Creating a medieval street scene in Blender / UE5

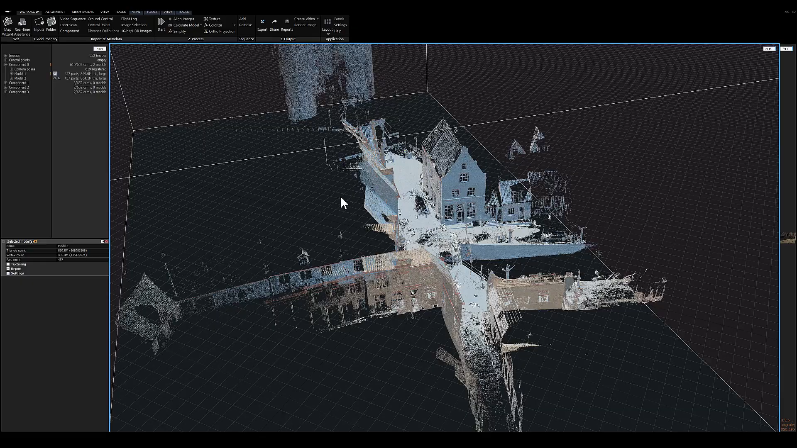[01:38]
scene block out so when i did the research
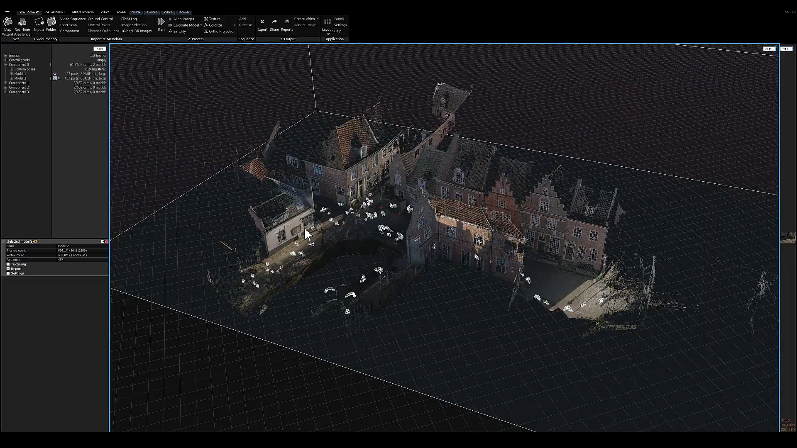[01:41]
i made a bunch of photos from the scene and i imported this in reality capture
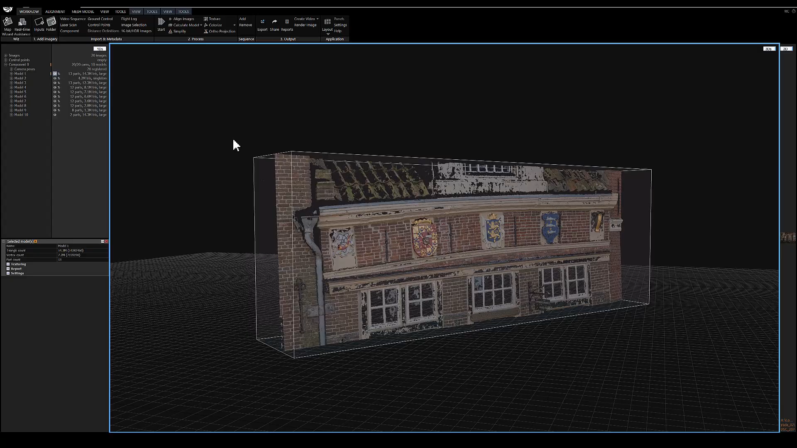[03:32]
for this building i photo scan some ornaments that give some
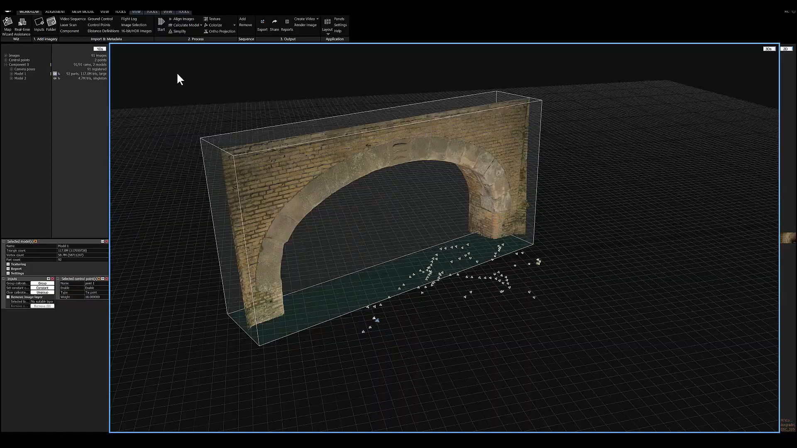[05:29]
this in reality capture and i was able to bake this out project this on
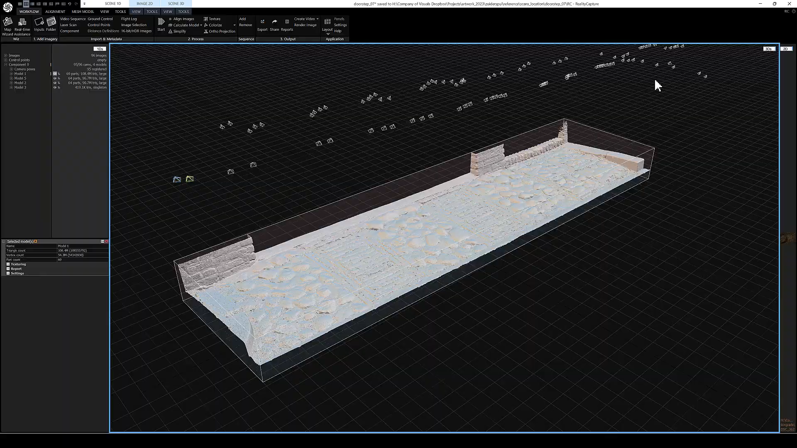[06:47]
looks a little bit empty so i went to the
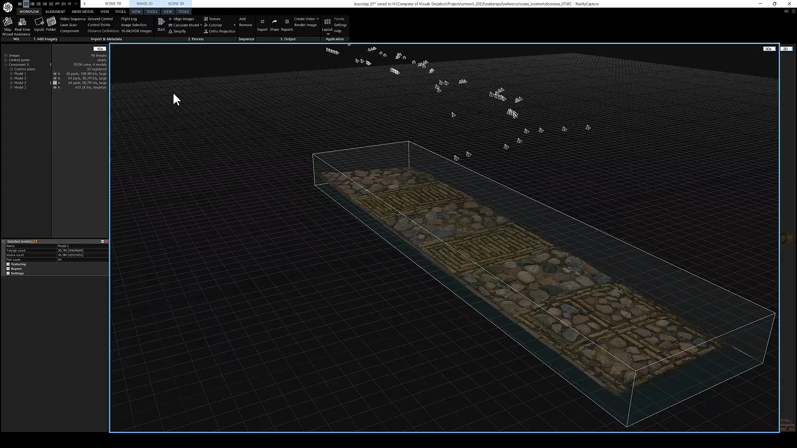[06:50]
original location and i was able to photo scan some side step for
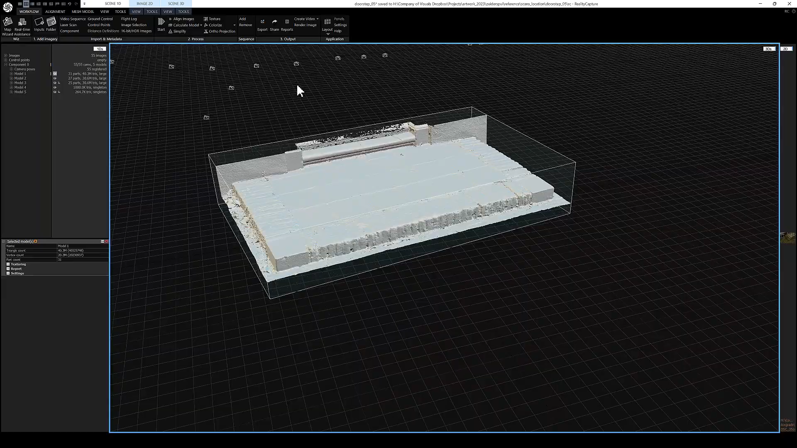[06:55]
the buildings imported these in reality capture and baked